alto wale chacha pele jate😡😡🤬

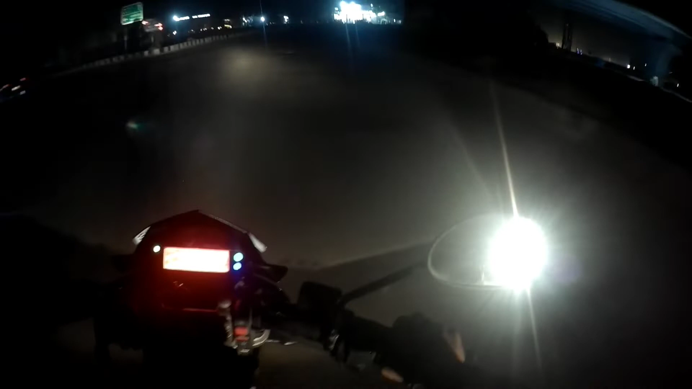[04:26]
अभी ये नया ब्रिज बनाया है, नीचे सब कुछ नया बना है, मतलब रोड भी नया बना है, फिर भी साला ऐसे है, ये बताओ कितने गड्ढे हैं। गड्ढे तो भाई इंडिया है, गड्ढे और ब्रेकर आम बात है। और NCR में रोड का टूटना तो भाई ये देख लो, अरे हाय